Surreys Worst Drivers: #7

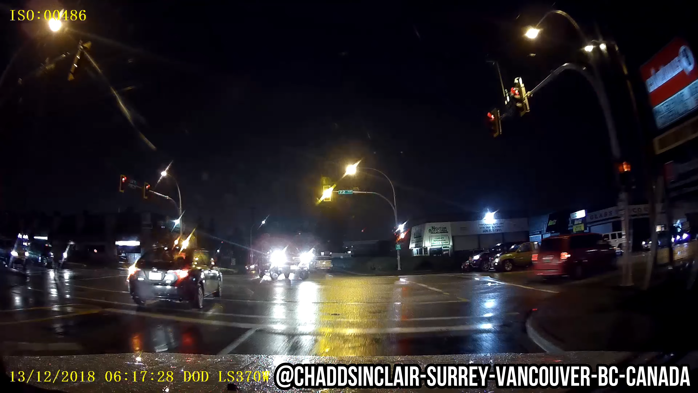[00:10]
So first incident this guy here doesn't even realize that he has his first lane to turn in and he clearly cuts over to my lane. Luckily I wasn't there or he would have completely rammed me. I've already been in an accident previously due to this situation. Then this guy going super slow if I didn't slam on my brakes I would have slammed into him.
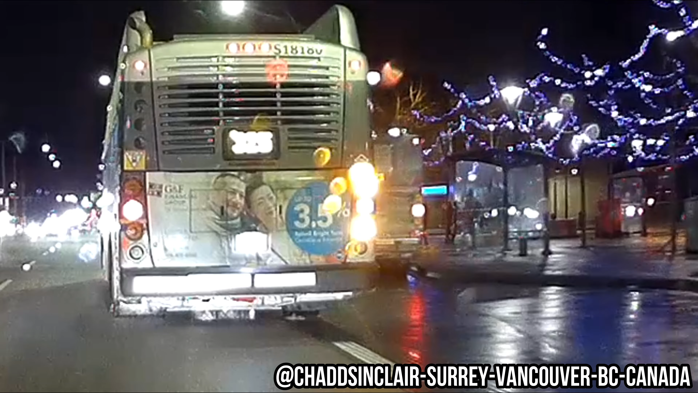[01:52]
Gotta watch out for them in Surrey. Bus drivers all over the place. I was just basically showing you guys here. I don't know if you guys noticed anything there in particular. Basically if you look on the right side there's gonna be a girl right there. I don't know why she was walking on the side of the road and not on the sidewalk but then people wonder why they get hit. And she's wearing all black. So all of those incidents happened in one night of leaving my work.